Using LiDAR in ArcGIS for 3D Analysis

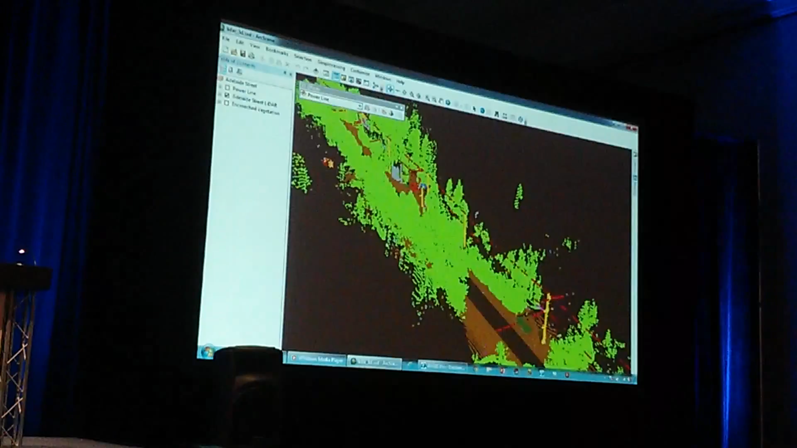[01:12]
Well, let's switch gears into ArcScene, the exact same information that now a utility company can leverage for vegetation encroachment analysis on their power lines right away.
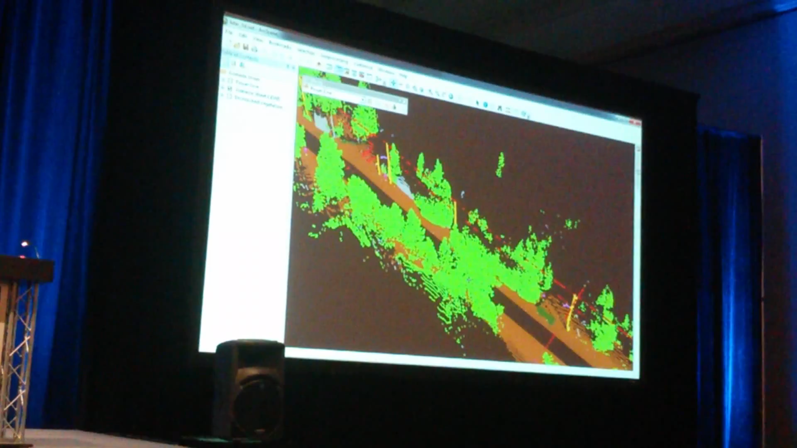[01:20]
Essentially, if we took a look at the side, we can see that the power line is pretty much picked up. So we can easily digitize this line.
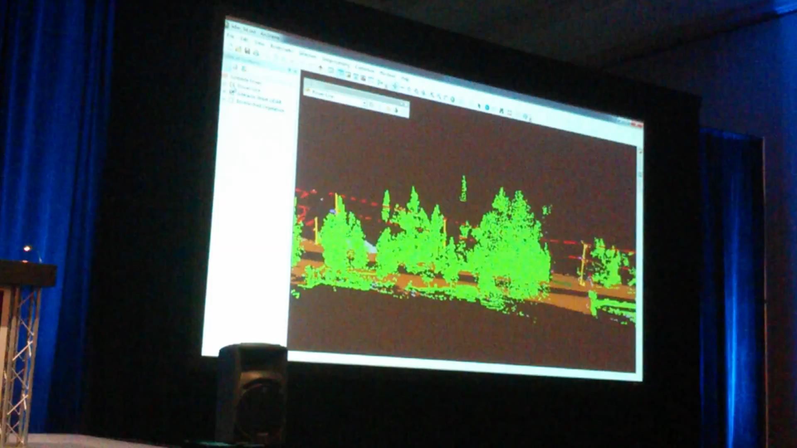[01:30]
Once we digitize this line, we can now use some ArcMap tools. In this case, I'm sure most of you have used the buffer tool, but I'm actually going to do a 3D buffer. So I'm going to choose my power line. I'm going to do a 2-meter buffer in high quality. Click OK.
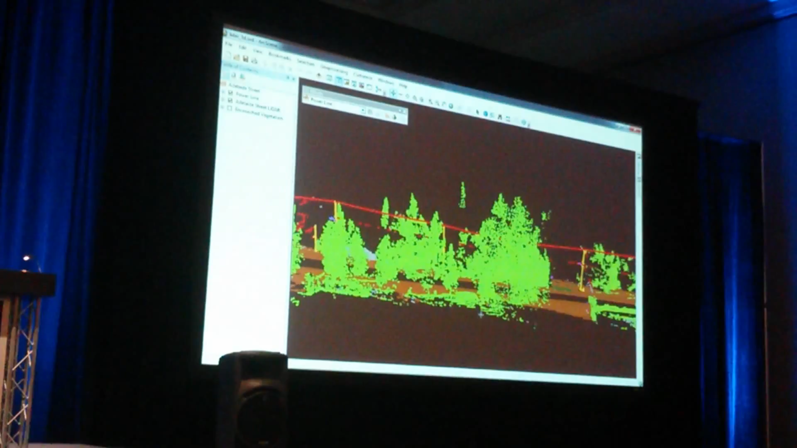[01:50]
And it goes back and runs the analysis. I'm going to go back to the front view.
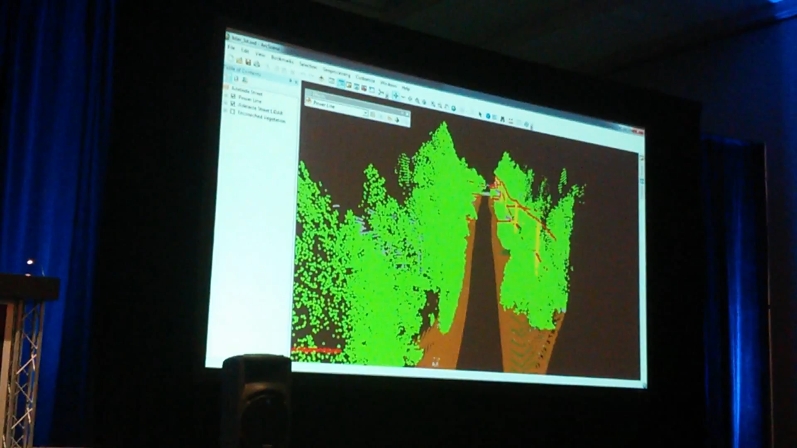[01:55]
And pretty soon, in a couple more seconds, we're going to see this 3D buffer that I've created.
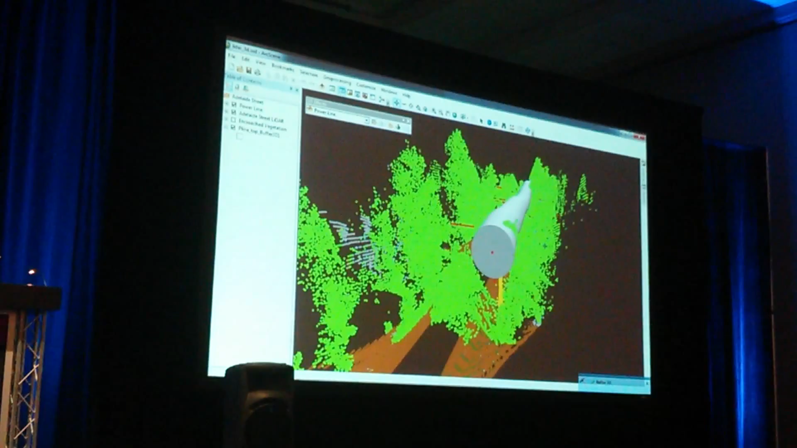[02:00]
Now, right off the bat, if we take a look at this, we can see some of the vegetation is encroaching, but it's still hard to investigate. So I'm going to use my 3D effects toolbar, select my buffer,
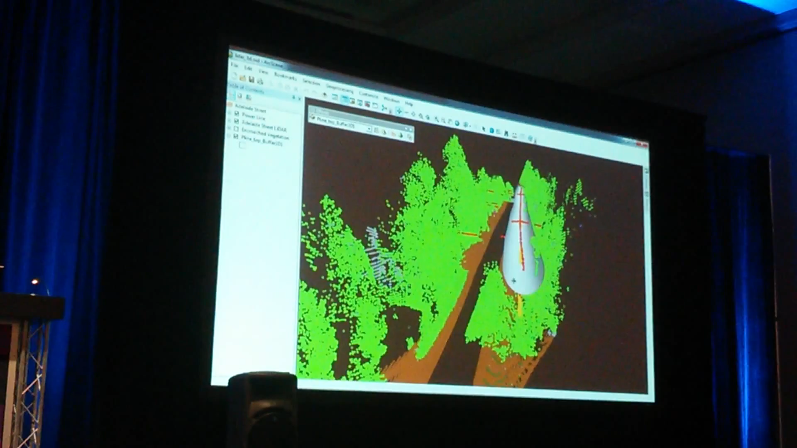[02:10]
and then make it hollow so that if I was the utility manager looking to see whatever resources, manpower, equipment I need to send out there, I would be able to fly through and see the severity of the issue and be able to dictate what type of equipment I should have.